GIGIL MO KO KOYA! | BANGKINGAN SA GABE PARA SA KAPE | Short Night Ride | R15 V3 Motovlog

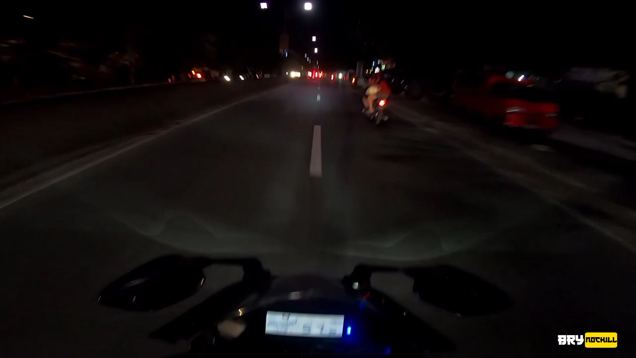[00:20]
What's up mga chong, it's your boy Brian Ochil back in here again and welcome to another vlog. And today's vlog mga chong is short, quick night ride tayo. So niyaya ko yung tropa ko mga chong na mag-ride lang sa Capesino una. So magka-api lang kami ngayong gabi. Time check mga chong, around magsa-7 na ata, quarter to 7.
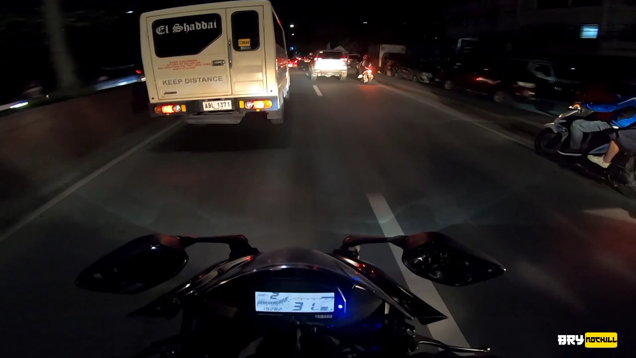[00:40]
Eh hanggang alas 8 lang ang Capesino una. So ang habol lang talaga namin is mag-was-was lang no ngayong gabi.
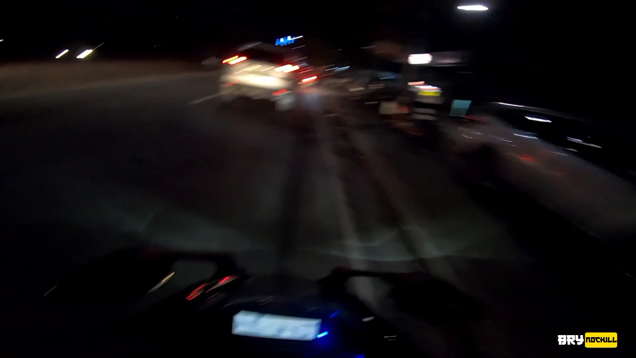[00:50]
Bobombayin lang natin yung mga makakasalubong natin, yung mga madadaanan natin, like parang ganito, bam bam bam bam bam.
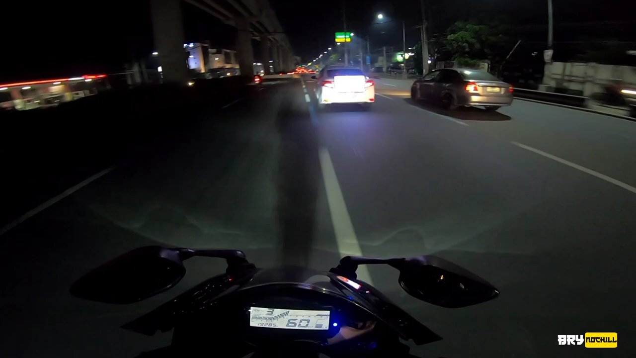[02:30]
Wow. Uy gago, U-turn pala to. Ah, boom. Tangina. Sarap mga chong. Uy!
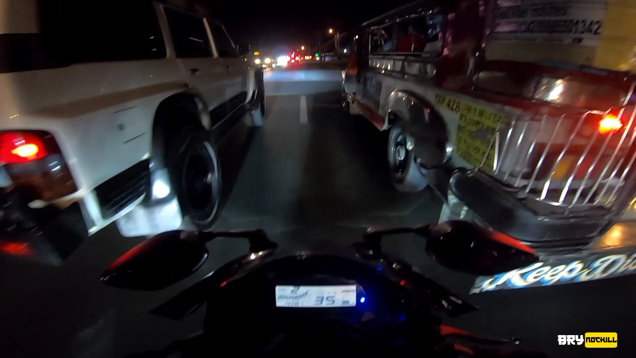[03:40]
Lalo na't highway yon. So matutulin yung takbo ng mga tao.
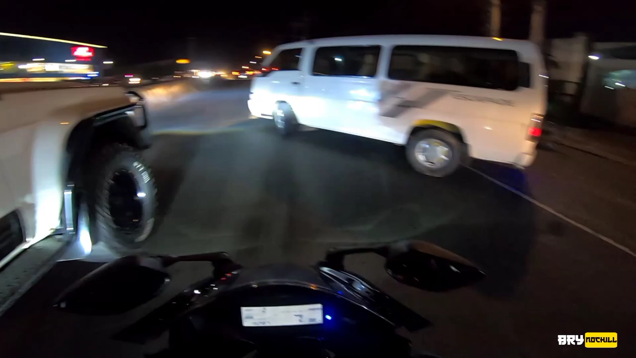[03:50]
Para pag may mga ganong biglang lumiliko, hindi naman natin ma-anticipate yung mga ganon mga chong. Lalo na yung mga sira yung signal light. Katulad nun, sira yung signal light. Ingat-ingat din tayo mga chong ha. I love you all. Sarap mag night ride. Masarap sana to kung kasama natin si commander. Kaso ayaw gumising. Masarap ng tulog niya eh.
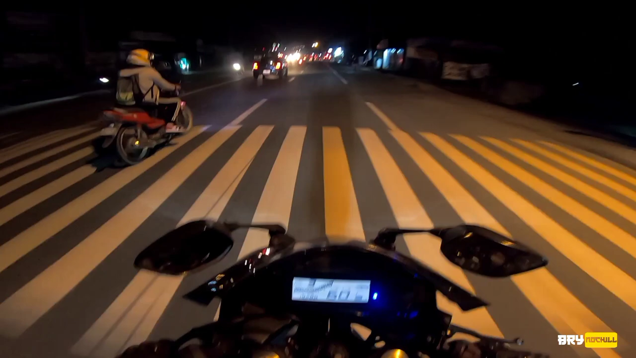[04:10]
Matulog ka na lang dyan. Matulog ka na lang dyan, mag-ride ako.
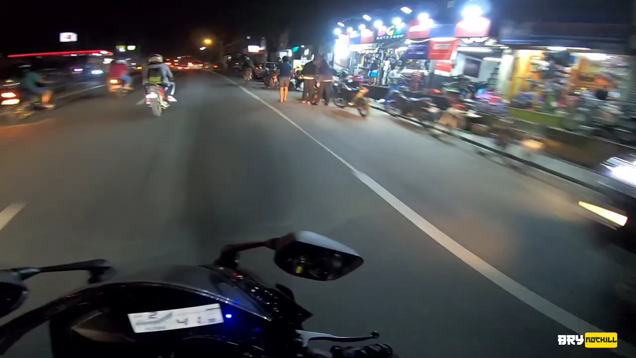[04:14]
Yeah, goods lang yan. Bawi na lang tayo next time sa kanya.
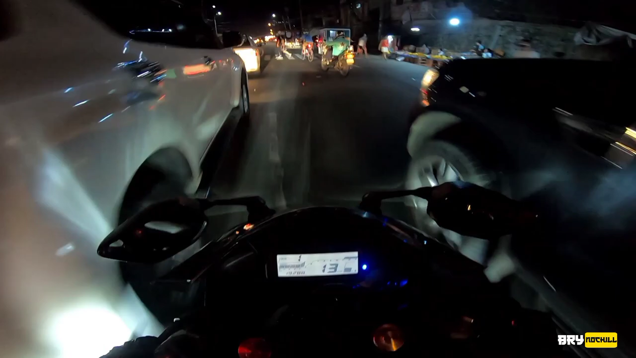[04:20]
Buti na lang talaga kumapit pa yung gulong natin dun sa kalsada. Hindi ako nag-full brake eh. Hindi naman ako mga chong, pinigawa lang yung brake ko sa likod, pati yung brake ko sa harap. Hindi ko kasi pwedeng isagad ng ano, full brake. Wala, sasempl lang tayo dun. Madulas yung gulong natin eh.
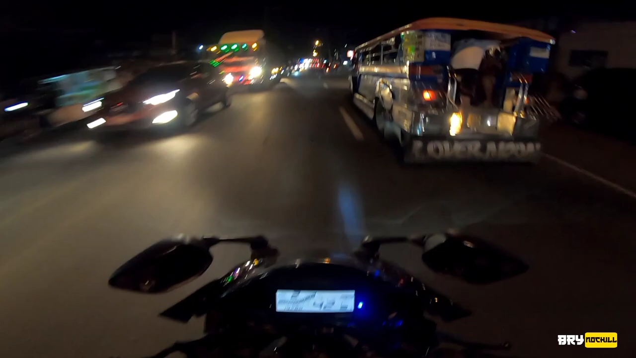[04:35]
Kalbunisim na yung gulong natin. Oh, nawala na yung kasama ko ah. Yeah, pag-alan natin. Yan oh. Ha? Saan? Ha? Gago yung UV puta, muntik na ako. Walang signal light. So yan mga chong, Di ko alam, man, dilim dito kung ano. Kita nyo yung ano.
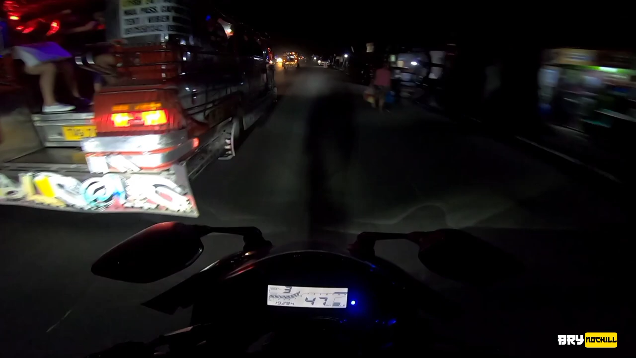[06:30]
Nararamdaman ko na yung sobrang lamig dito sa bundok. T-shirt pa, bray. So yung mga chong, hina nung ilaw ko, kung nakikita nyo, ang hina niya dahil to dun sa facelift R6 na mas na nilagay ko. So kailangan talaga natin itong lagyan ng mini driving light. So nagtanong-tanong na ako kung anong magandang mini driving light yung ilagay. Sabi nila yung bulb lang. Wag daw yung may winglet. Kasi kapag may winglet, di ba naka-lowered yung harap ko. Kapag nagpreno ko, tatama sa fender ko.
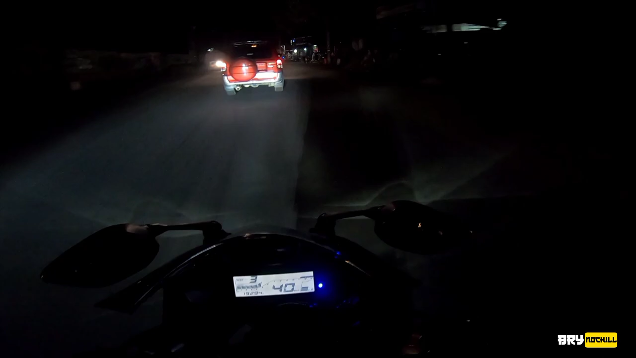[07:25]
So napaka-delikado nun, mga chong, kung maganto yung mga dinadaanan mo, diba, wala kang vision. Mababawasan yung visibility mo, nox visibility. Kaya medyo malapit na kami. Malapit na kami. Medyo malapit na, mga chong. Malapit na ang ginawin. Uy, nagbumoyce yung ano ko. Helmet ko, nagbumoyce. Oo, singit to. Pag nakasingit to, sisingit din ako. So yun, mga chong, tingnan nyo. Ang hina ng ilaw. Dito tayo. Ayun o. Napakahina ng ilaw niya. Sa akin, pag ano, kunyari, kurbada.
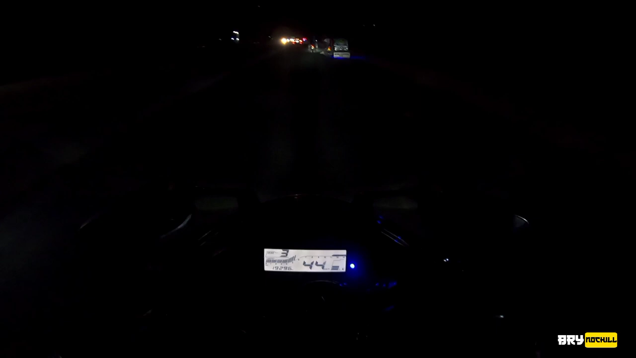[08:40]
Pag nag-ride kayo ng ganto, mga chong, huwag kayong masyadong gumilid kasi puro buhangin, puro alikabok. Kaya na pwedeng magpaos ng semblang sa inyo. Kaya buksan ko lang yung visor ko. Yan. Sa visor ko, wala akong makita eh.
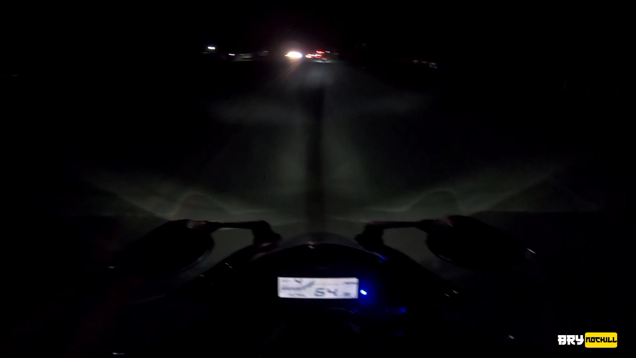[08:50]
Doon na clear visor naman ako. Kaso yun nga, yung mga alikabok, dumidikit na sa kanya. Kaya mas maganda pag nakabukas yung ano, visor. Kita mo yung mundo. Wala saan. Gago, napakadilim na dito. Asan na yun? Sarado na ata, mga siyong. Namigas pa tayo. Gago, nasan na yun? Ay, hindi pa tayo nakarating sa ano, diba?
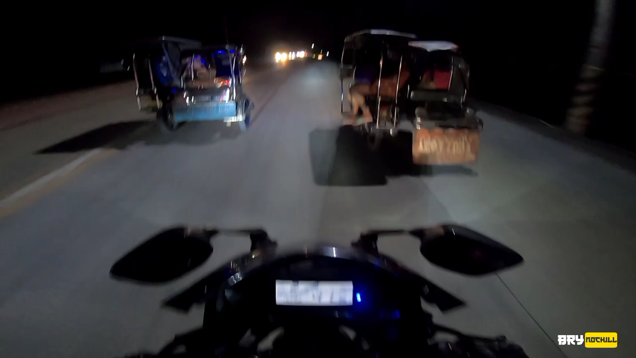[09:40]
Joke lang. Hindi kasha. Uy, hindi ko makita yung kalsada. Dahan-dahan lang tayo.
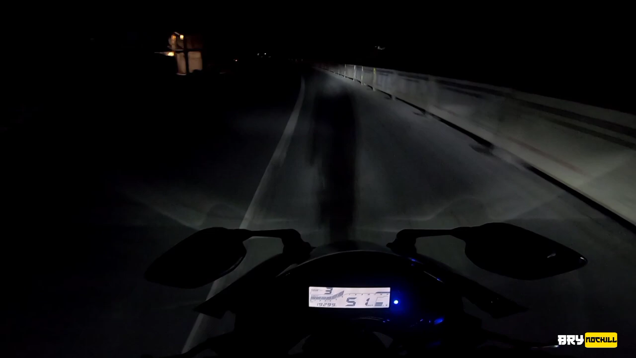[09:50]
Naku, napakadilim mo, sir. Wala nang ilaw dito. Ah. Buti nandito si Eman sa likod. Wala kasing ilaw niya, naka NMAX eh. NMAX! Nakatakot mag-ride dito mag-isa, no? Ay, nakang usok. Oo, banking! Banking sa gabi! Banking sa gabi, para sa kape!